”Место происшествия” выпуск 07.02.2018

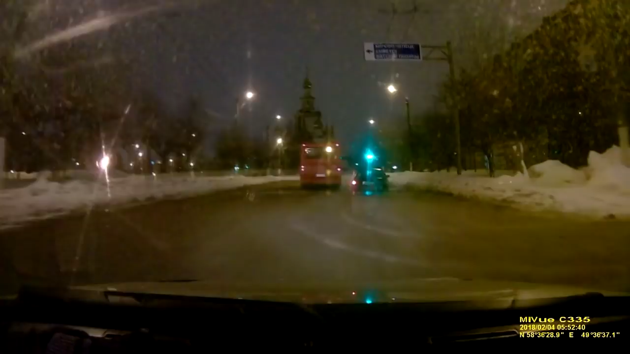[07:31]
Ой, заносит его. Ездить без света, устраивать занос на спущенном колесе, превышать скорость – любимое занятие пьяных водителей. А еще они любят не подчиняться требованиям инспекторов об остановке. Не подчиняется. Не остановится. Согласен. Но он на спущенном колесе. Есть и другая особенность. Иногда во время погони пьяный водитель бросает руль, прыгает на пассажирское сидение, а машина врезается в сугроб.
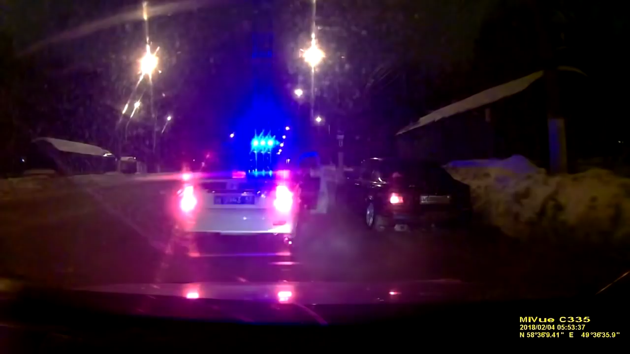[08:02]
О, в сугроб въехал. Выходи. Перелез.